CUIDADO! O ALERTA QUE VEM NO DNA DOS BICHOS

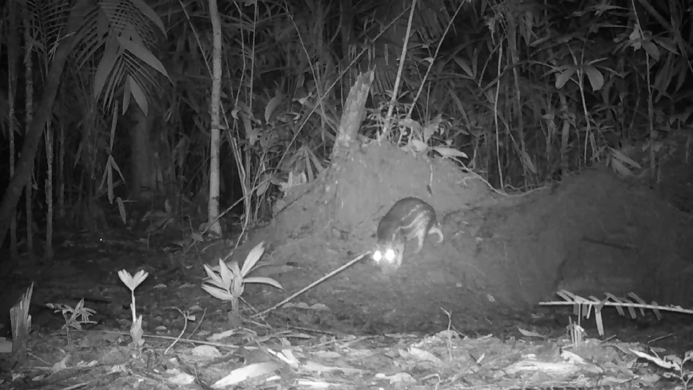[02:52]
Antes de você assistir o vídeo, eu queria chamar a sua atenção aqui para você observar bem as imagens e comentar aí comigo. Você vai ver aqui imagens de pacas,
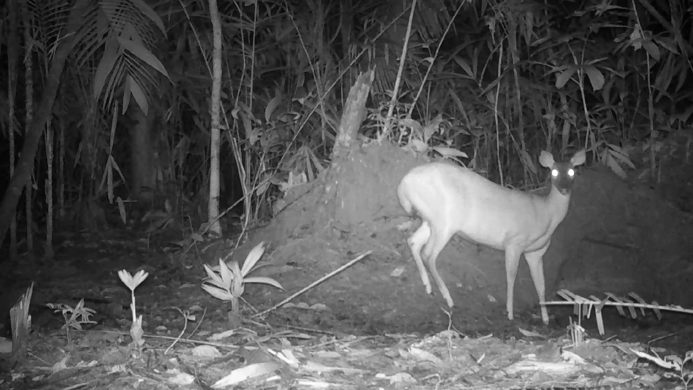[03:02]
viados, cutias, de anta e de cateto. E você vai ver que a paca também tem, é cautelosa. O viado, esse, mais veleiro do que tudo na vida aqui. A gente fala veleiro porque o bicho é veiaco. E a cutia?
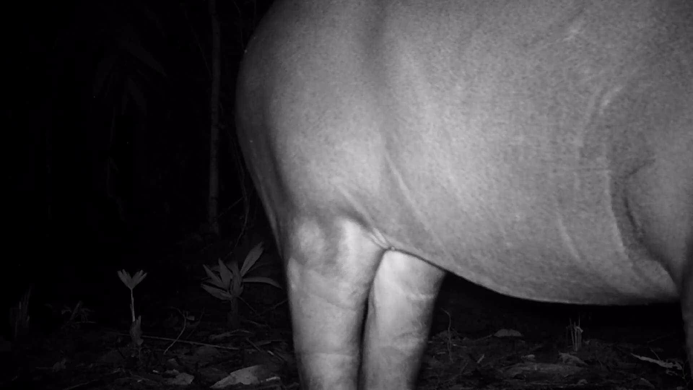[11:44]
que aqui na linguagem do homem do campo eles chamam de borrego. Borrego de anta, já que é o juvenil, sendo essa fase de juvenil já para adulto, chamam aqui de borrego. Então eles fogem, quando eles sentem que vem chegando um dominante aqui do pedaço, eles fogem. Por isso que é cauteloso assim. E a fêmea também. Ela tende a fugir sempre quando vem chegando o dominante do território.